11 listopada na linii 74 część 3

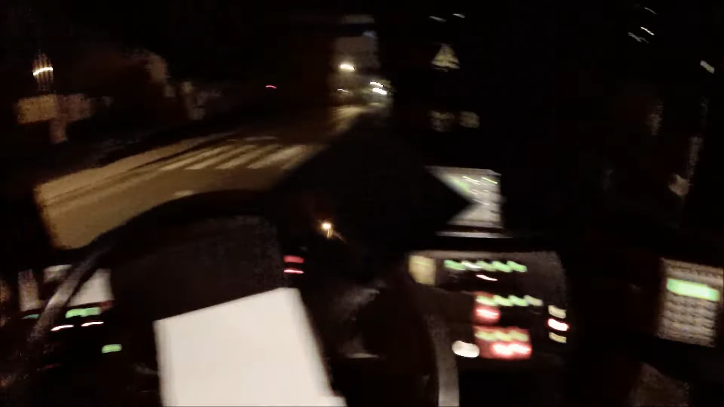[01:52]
No, pierwsze kółko zrobione, mamy jeszcze. O, jesteśmy na Bezrzeczu.